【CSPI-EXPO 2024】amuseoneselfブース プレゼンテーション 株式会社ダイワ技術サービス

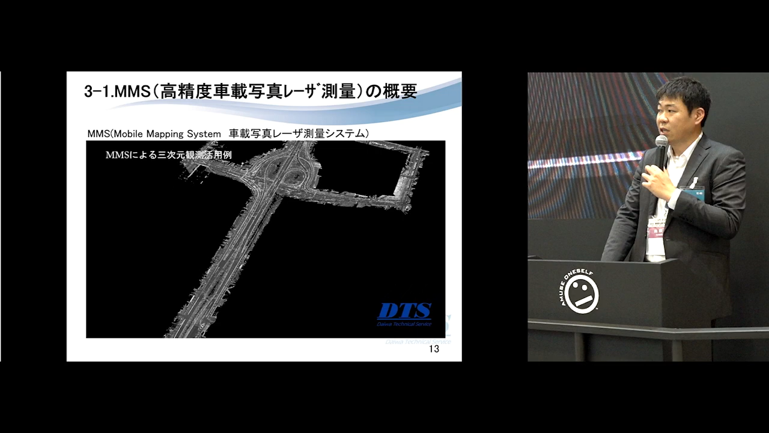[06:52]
こちらはバイパスの走行した時のデータ取得のものになっております